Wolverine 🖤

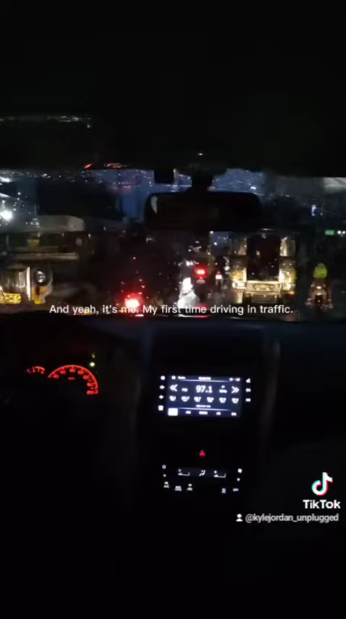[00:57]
And yeah, it's me, my first time driving in traffic.